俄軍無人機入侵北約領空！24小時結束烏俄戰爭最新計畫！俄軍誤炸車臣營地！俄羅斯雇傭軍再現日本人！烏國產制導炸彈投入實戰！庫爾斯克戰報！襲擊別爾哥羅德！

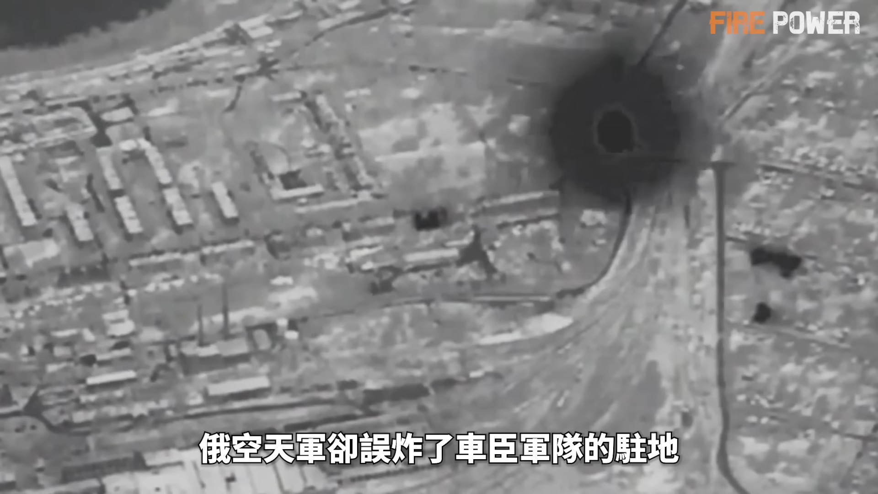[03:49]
但在行动中俄空天军却误诈了车臣军队的驻地目前俄方尚未对此事作出回应相
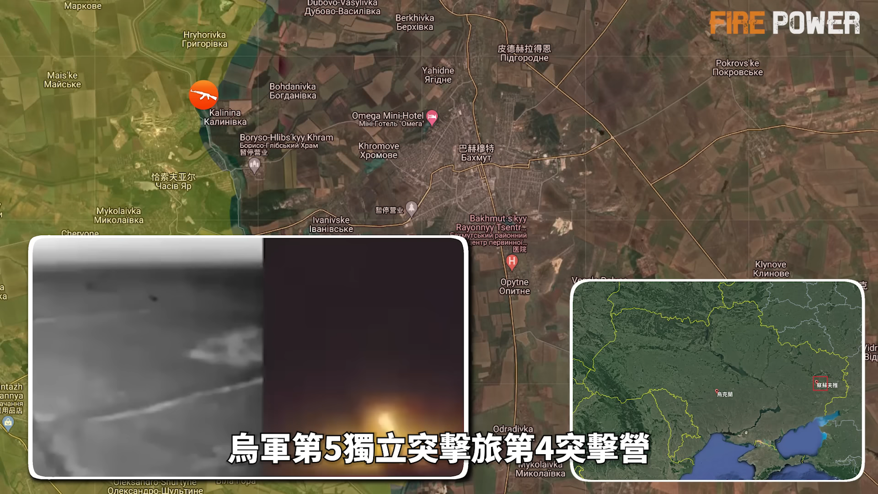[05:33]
营更是使用带有旅热剂的龙式无人机对来起俄军及其阵地进行了制考挫败了俄军在该方向的攻势